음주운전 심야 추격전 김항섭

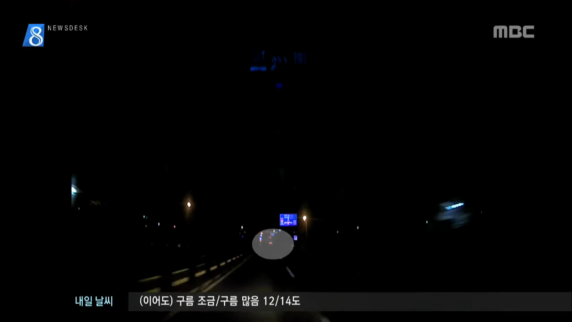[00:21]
칠흑같은 어둠 속 승용차 한 대가 도로 위를 빠른 속도로 내달립니다. 속도를 줄이는가 하더니 갑자기 방향을 바꿔 질주를 이어갑니다.